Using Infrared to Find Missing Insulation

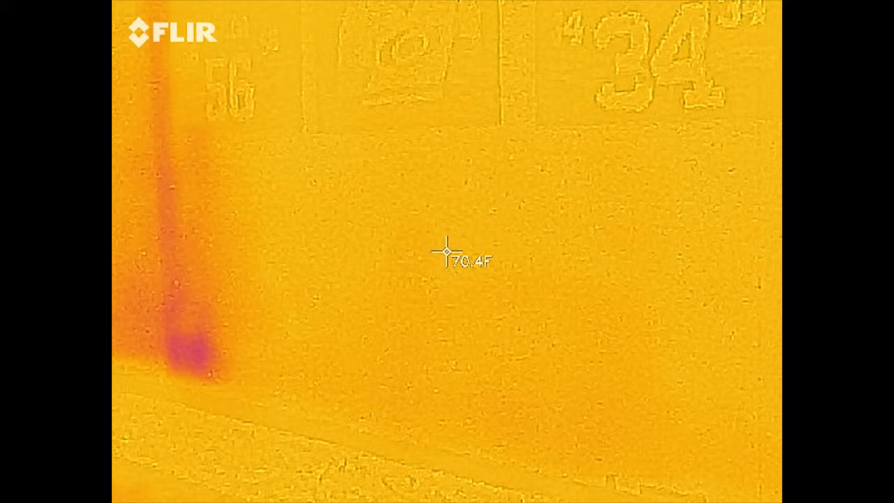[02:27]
On screen: spot 70.4°F
And again when you have a hot spot there's an outlet right there so that's why that's showing up warm.
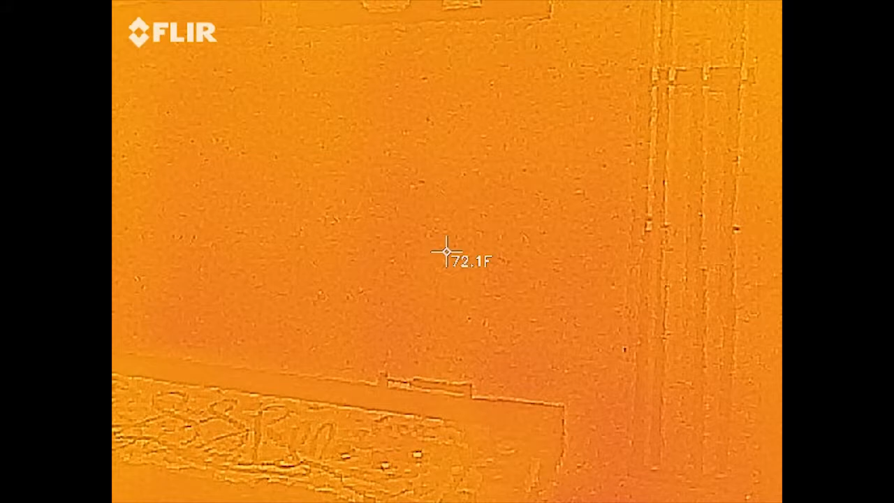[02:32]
On screen: spot 72.1°F
When you have a uh something that's abnormally
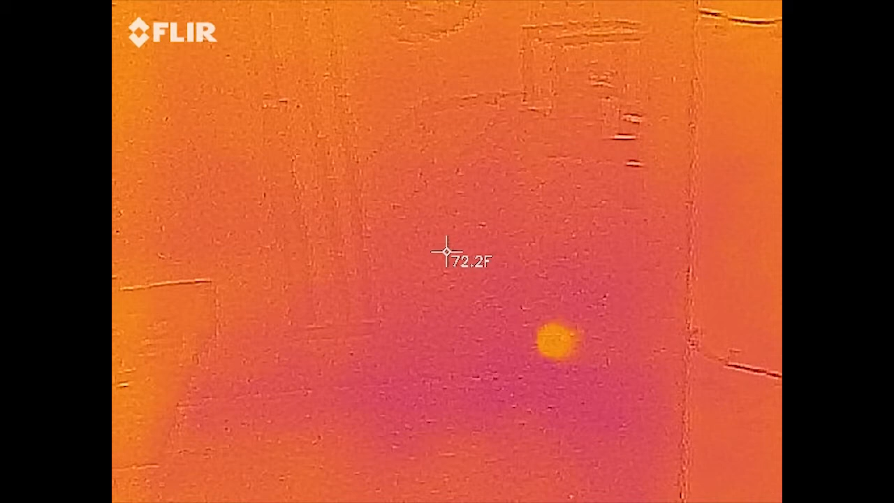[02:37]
On screen: spot 72.2°F
hot or abnormally cold um yeah
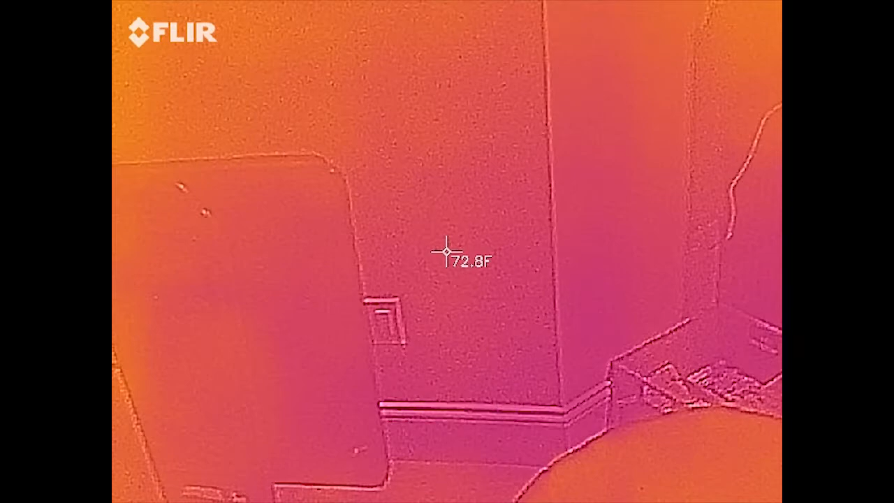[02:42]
On screen: spot 72.8°F
there's some I would think the biggest thing that I've seen in the in this game room though is the insulation.
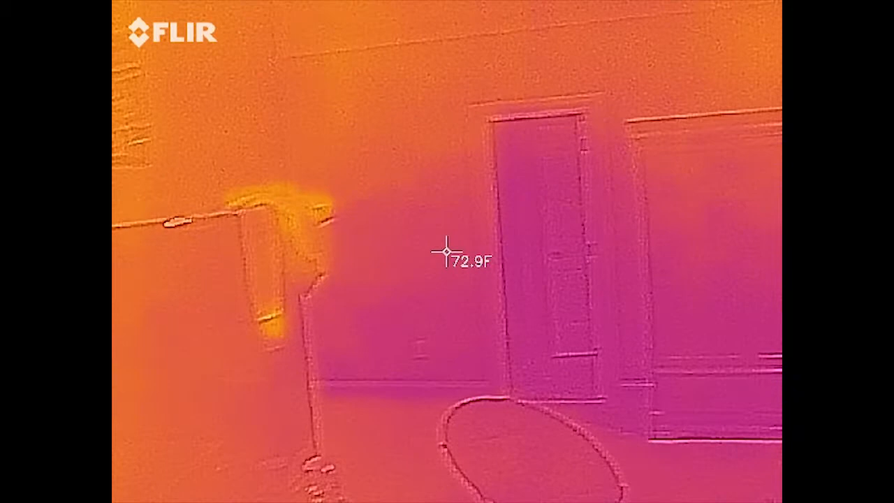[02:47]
On screen: spot 72.9°F
Oh wow let's go back over here.
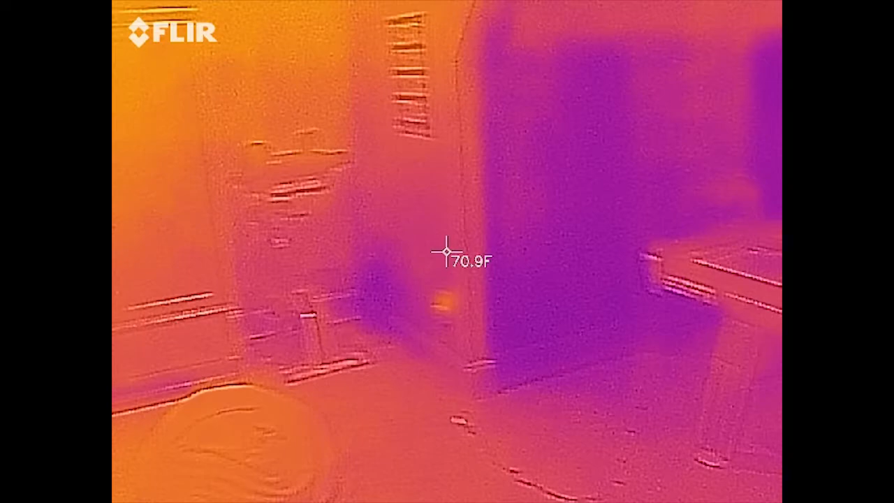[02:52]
On screen: spot 70.9°F
There's some missing insulation on the back of that wall. Let's see that cold.
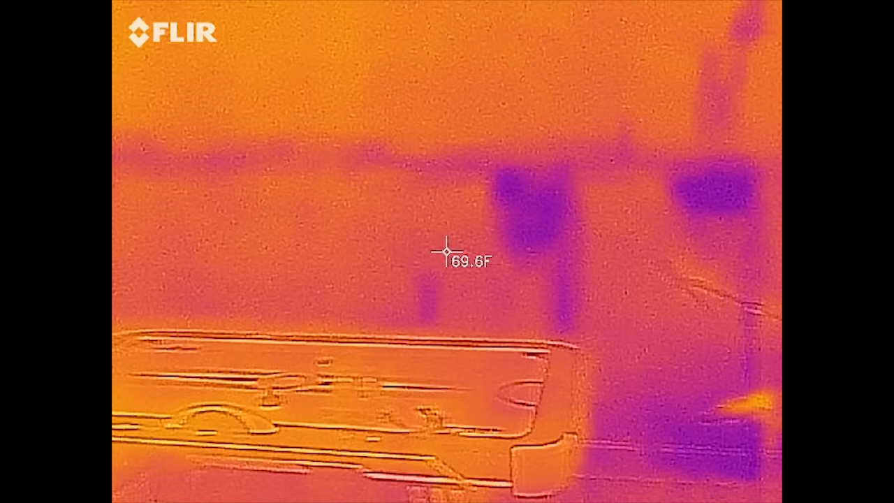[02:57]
On screen: spot 69.6°F
Wow yeah they're definitely definitely need some insulation on the back of that wall.
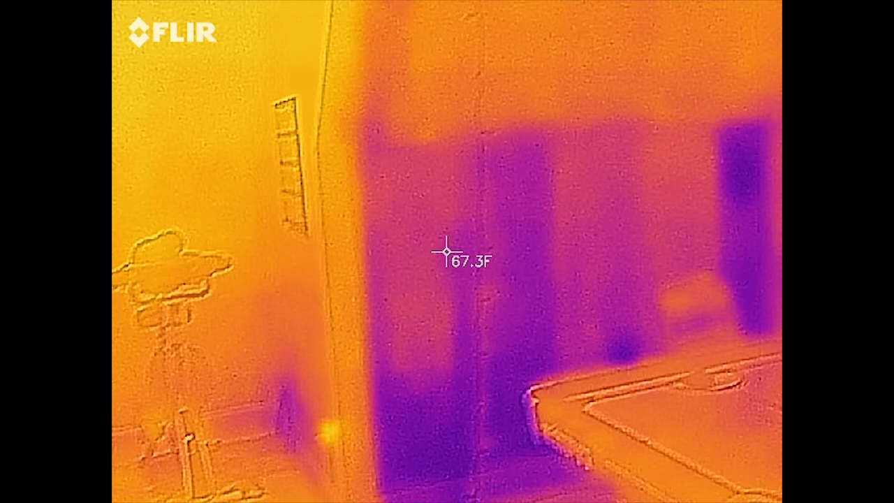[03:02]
On screen: spot 67.3°F
It's probably falling down. We get in the attic we'll be able to tell.
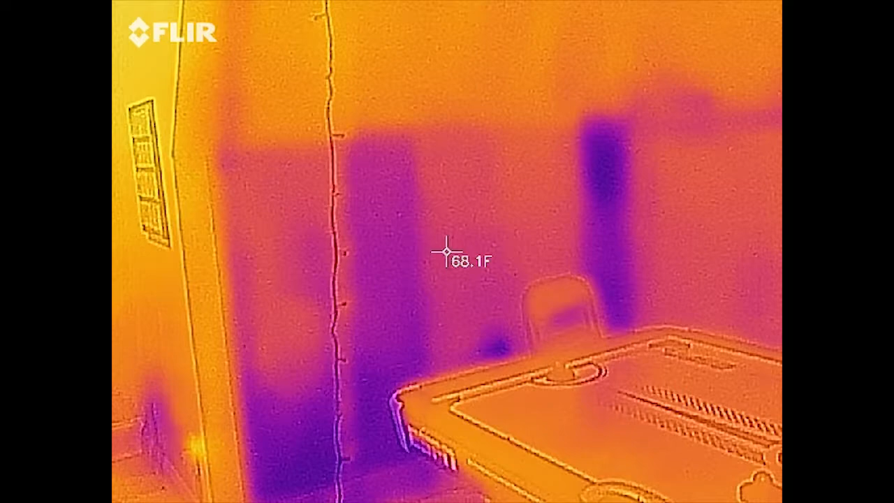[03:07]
On screen: spot 68.1°F
But uh the back of that wall and then when we go over here it's definitely some cold spots right there.
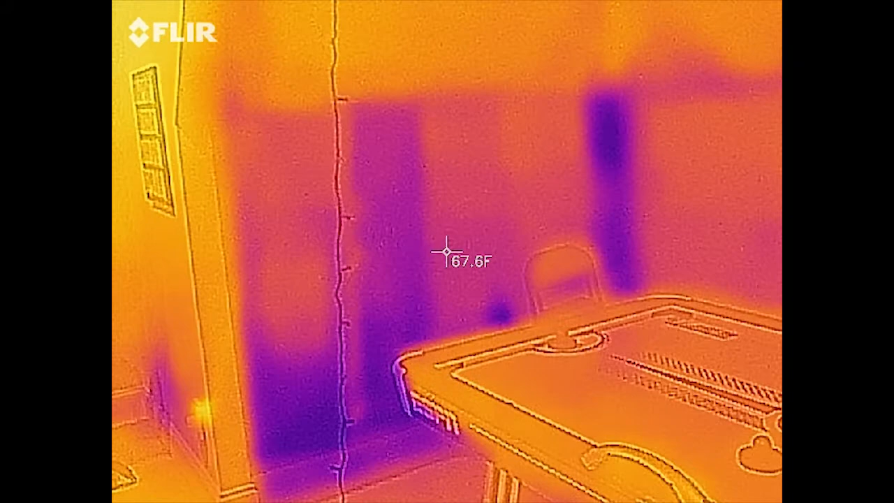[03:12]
On screen: spot 67.6°F
So definitely want to check the insulation.
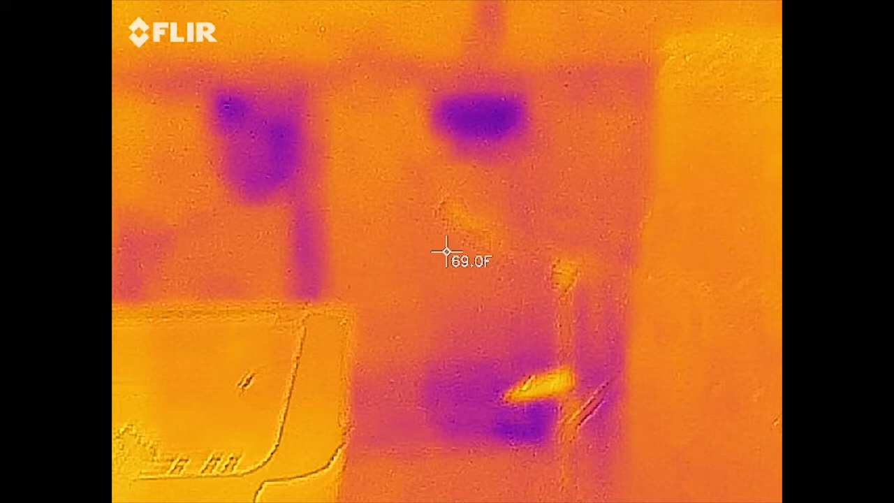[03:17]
On screen: spot 69.0°F
That's kind of a vaulted type ceiling. Um that insulation a lot of times will fall down so that really doesn't surprise me too much.
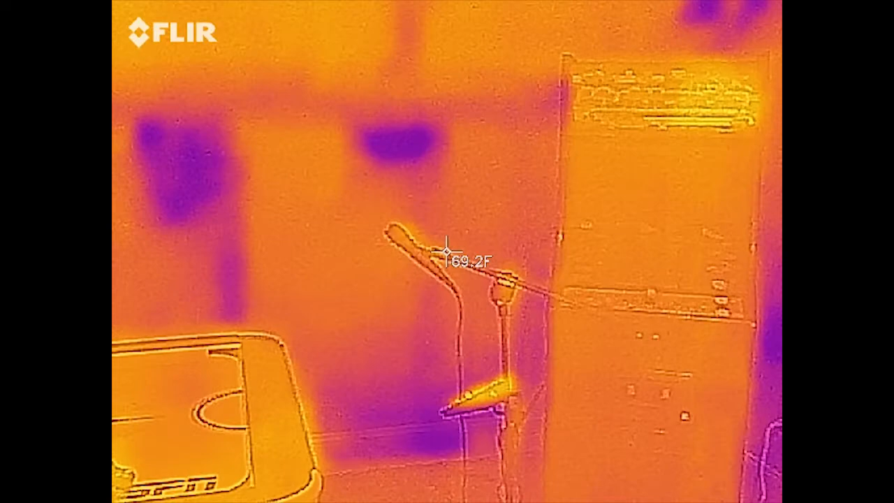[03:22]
On screen: spot 69.2°F
But anyway um great thing like said about infrared is you can see
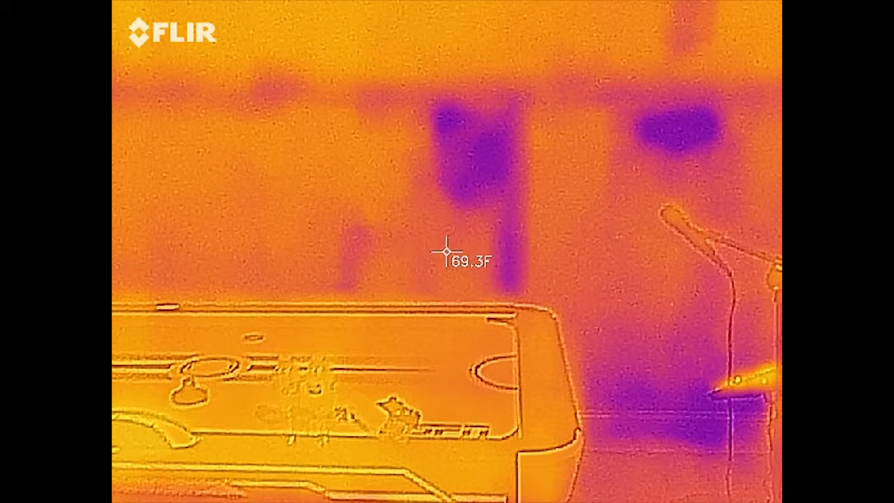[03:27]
On screen: spot 69.3°F
things that you can't see with the naked eye and hot spots and cold spots
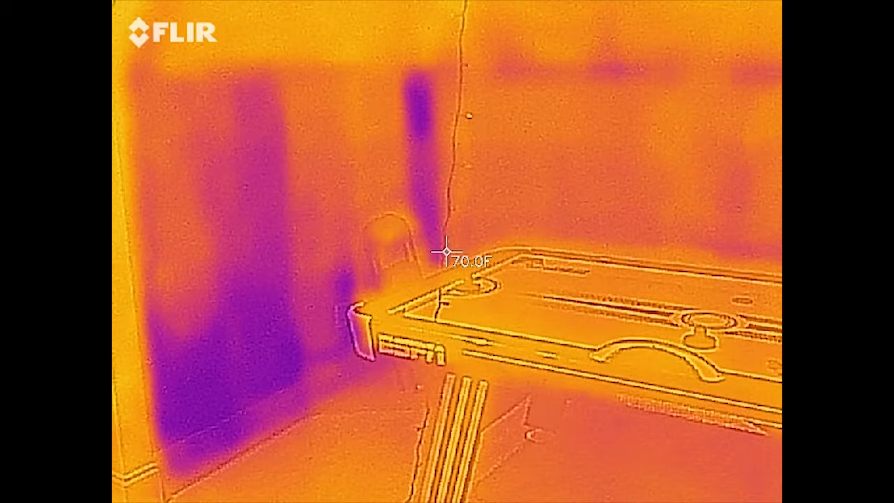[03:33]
On screen: spot 70.0°F
um that uh you wouldn't normally know and you're losing energy there.
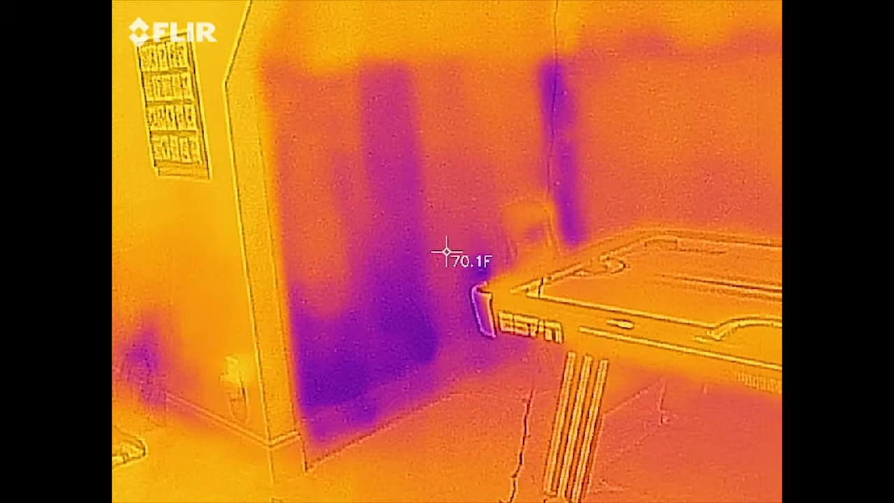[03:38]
On screen: spot 70.1°F
So uh we're definitely going to go back and put some insulation on those. This is Preston Sound with Home Inspection Carolina.